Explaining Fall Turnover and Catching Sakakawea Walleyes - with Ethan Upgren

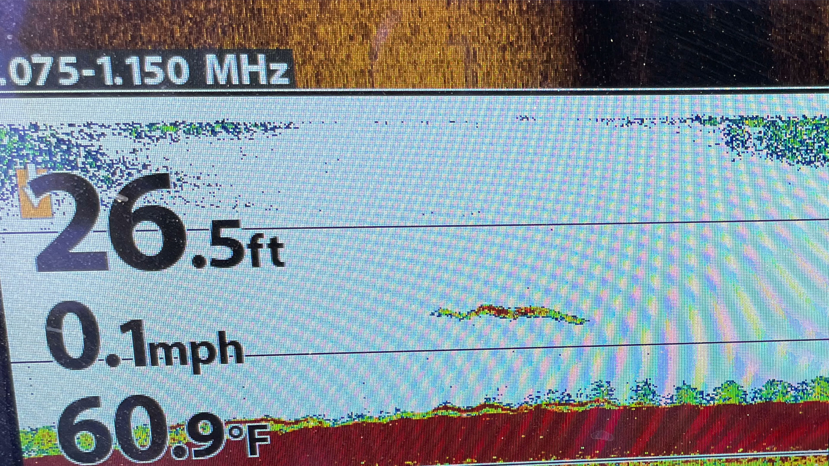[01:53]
On screen: depth 26.5 ft, water 60.9°F, speed 0.1 mph
We got a few marks here. We're gonna try this spot.
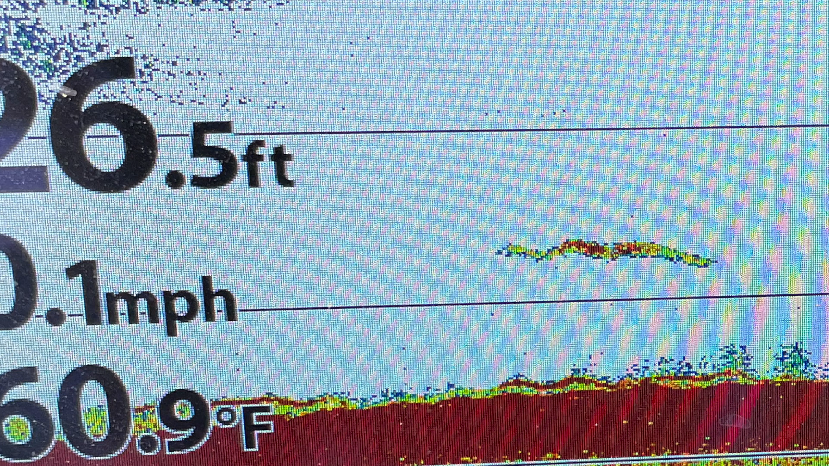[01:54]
On screen: depth 26.5 ft, water 60.9°F
Give her a heck. And maybe with some luck the wind will die down. We can go wherever we want to go and really get into them.
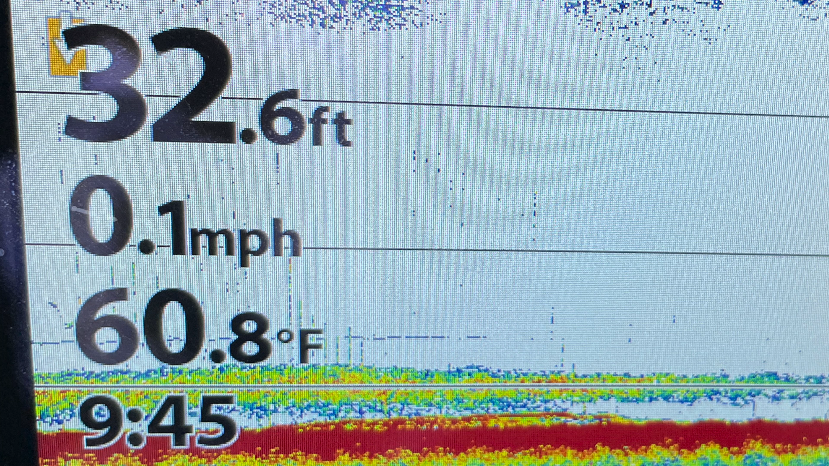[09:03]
On screen: depth 32.6 ft, water 60.8°F, speed 0.1 mph
We're only at 60, but as cold as it got and as much wind as we had, it might be in the process of starting to turn. There's your white bass. It's a cacawea white bass.